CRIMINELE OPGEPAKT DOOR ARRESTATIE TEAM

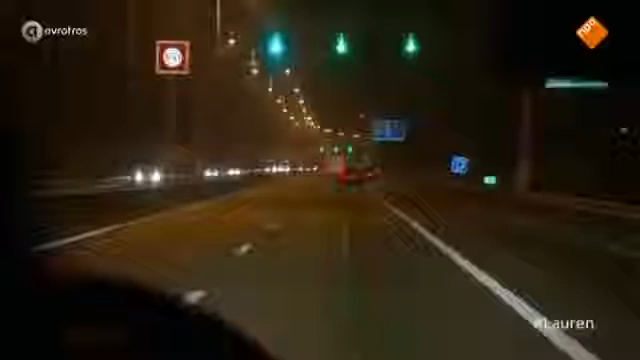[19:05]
Maar nu met slechts 100 kilometer per uur. Rijden we keurig 100.
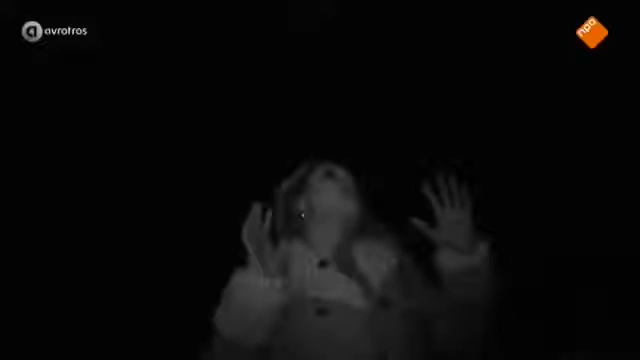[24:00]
Klaar nou! Hé, op je knieën! Hé, op je knieën nou! Hand op je hoofd! Jezus! Daar zitten ze, daar zitten ze.